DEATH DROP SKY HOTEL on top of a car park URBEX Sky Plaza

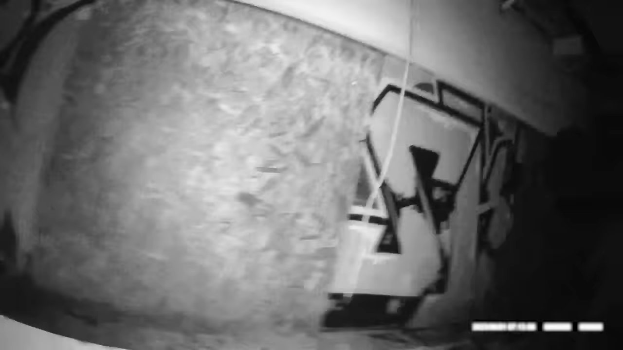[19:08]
Those flats over there on the right.
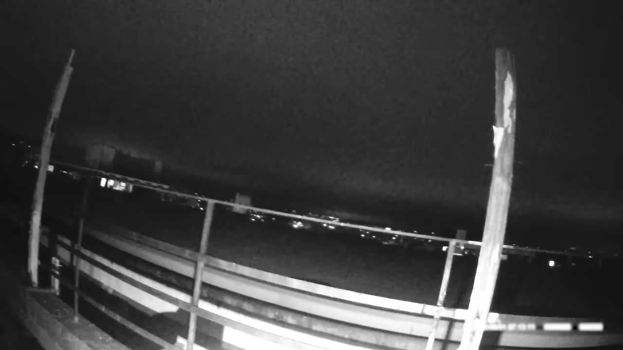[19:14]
Oh, look, yeah, I can see them.
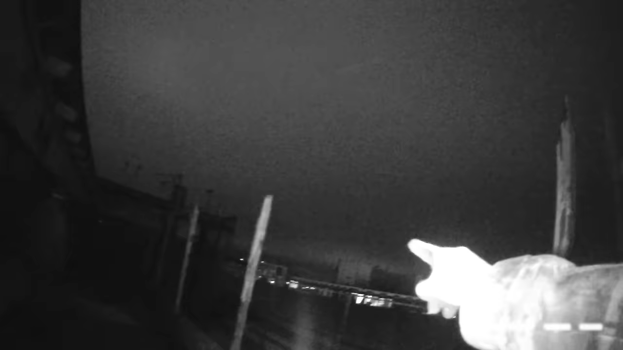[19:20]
There's people over there in those flats.
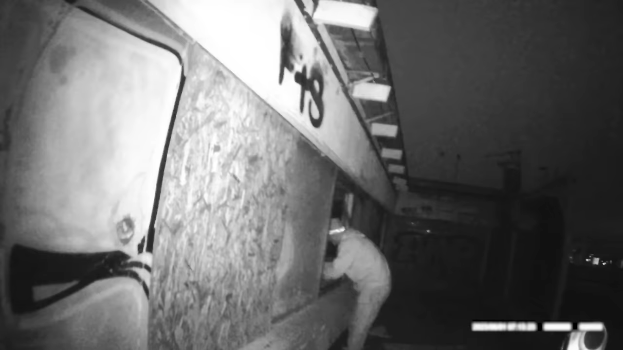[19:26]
That's the way we need to go.
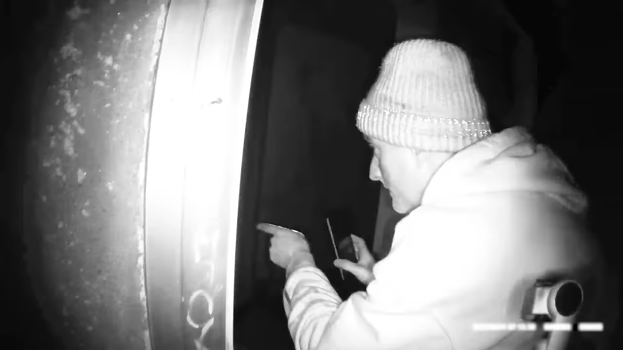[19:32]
Oh, I can hear Jordan.
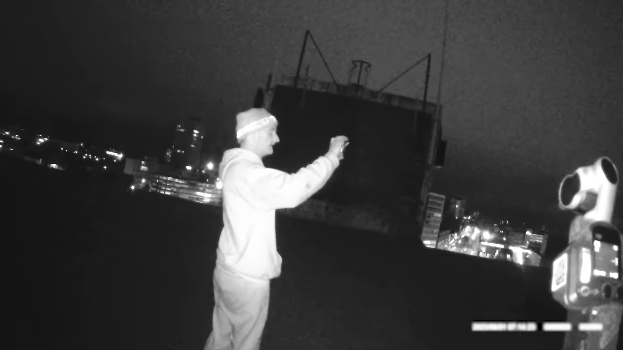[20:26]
Here we go, folks. Standing on top of the world. There is a video on YouTube. Up on the top, is it? Up on the top of that. Yeah, but I don't trust this reef. Not for me. God. We're on top, folks.
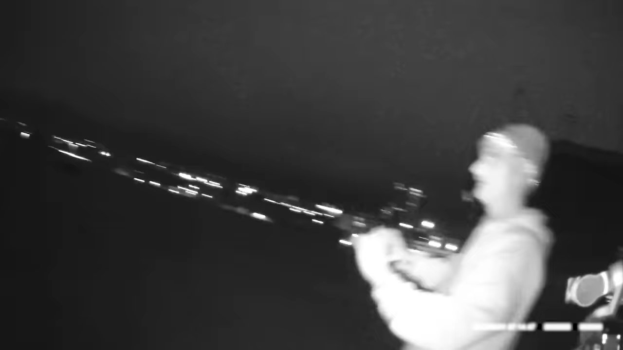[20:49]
On top of the Crown Plaza. Can't show it to you any more crystal because I have to turn the light on, and the them's over there are flats,